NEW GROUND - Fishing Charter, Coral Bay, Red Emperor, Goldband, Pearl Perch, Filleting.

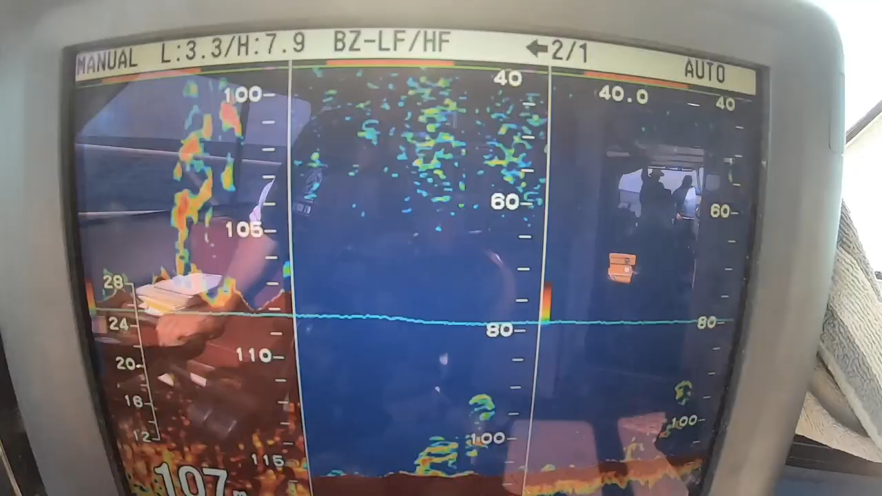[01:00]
It's right next to the new spot where we cleaned up, finished the day the other day, so hopefully it produces similar.
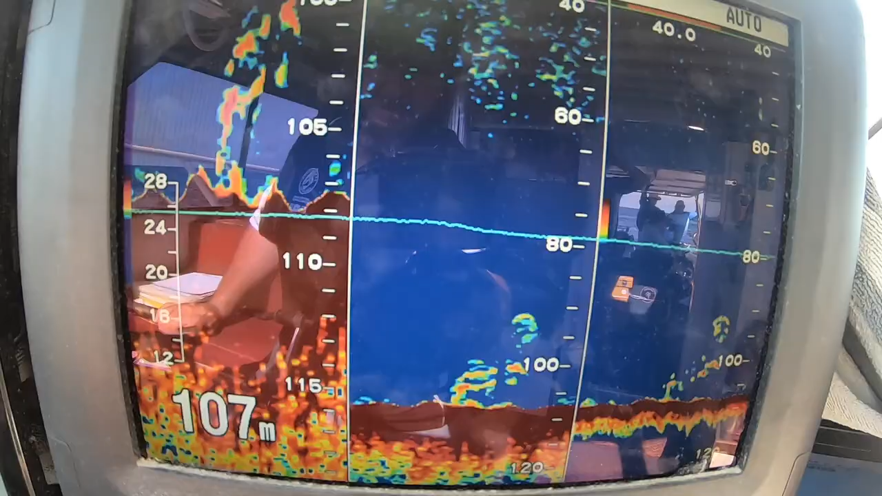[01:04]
On screen: depth 107 m
Good show on the sounder. Let's see how we go. Looks like it's got colour on it. Scarlet.
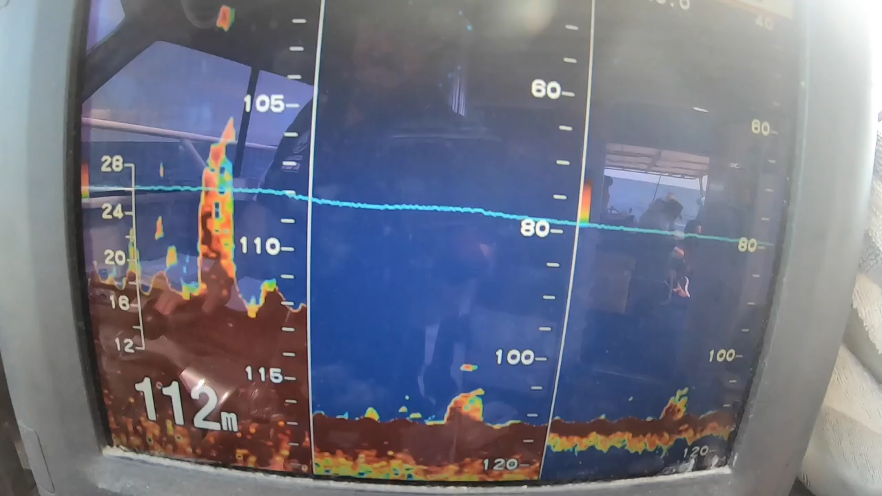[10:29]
On screen: depth 112 m
A few people winding already, don't really know what to expect here. Maybe some pearlies with that hard show on the bottom.
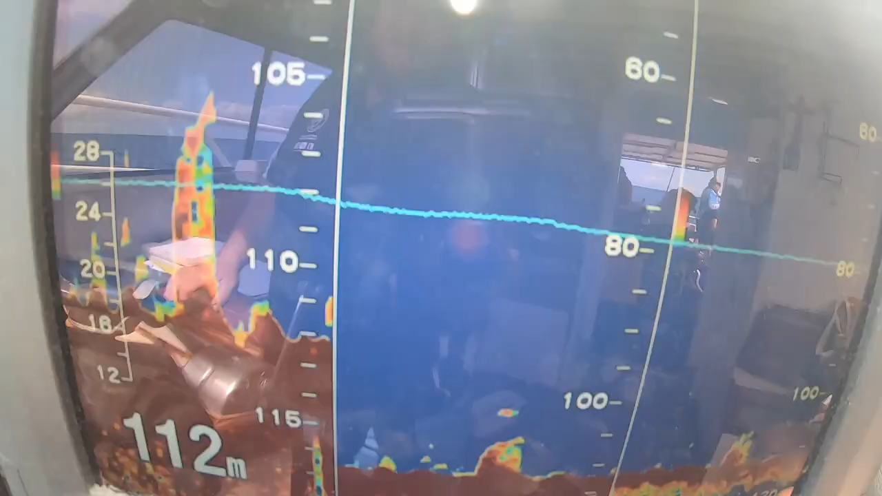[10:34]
On screen: depth 112 m
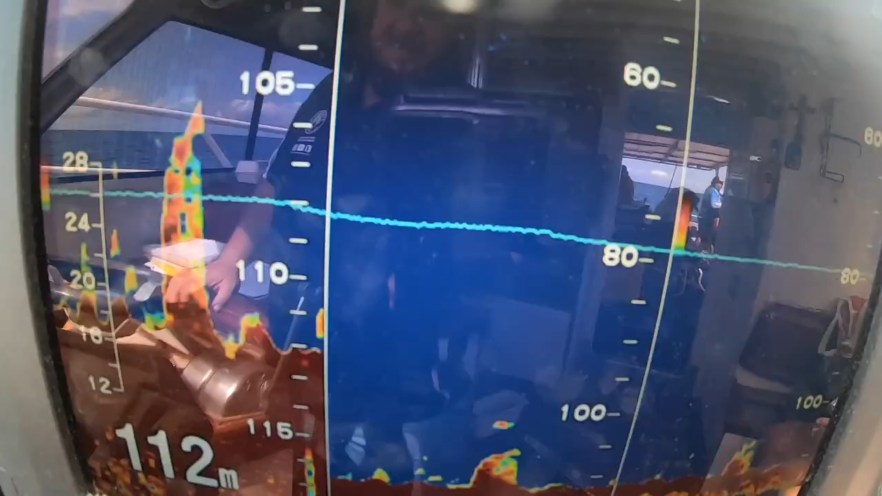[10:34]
On screen: depth 112 m
But hopefully some more jobbies. See how we go. Nice Scarlet.
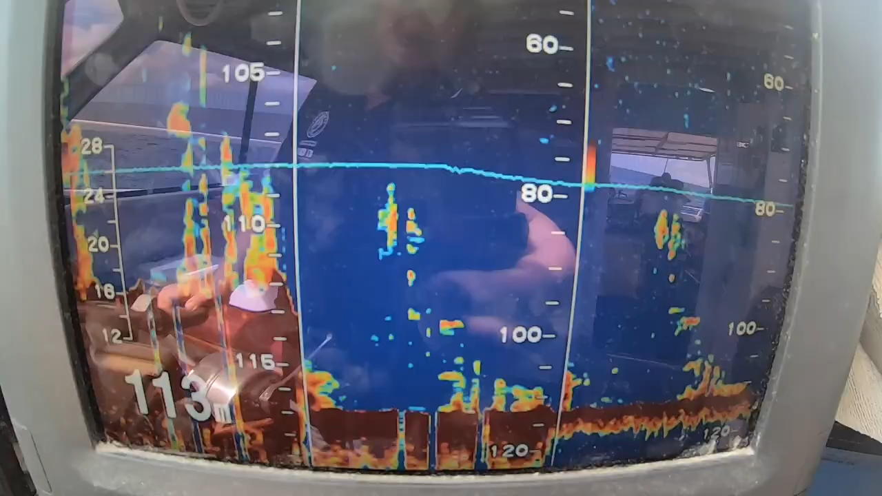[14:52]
On screen: depth 113 m
Looks pretty special. I'm pretty surprised I haven't found it. Three of four, pretty trafficked area, but it looks good.